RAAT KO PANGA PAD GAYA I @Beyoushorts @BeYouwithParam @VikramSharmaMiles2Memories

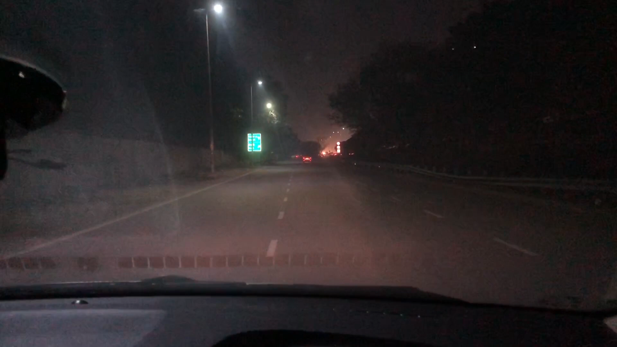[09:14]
हम वाइट फॉक्स निकाल के निकल पड़े हैं, सबसे पहले तो यार गाड़ी को फ्यूल अप करवाना पड़ेगा, आप येलो साइन का,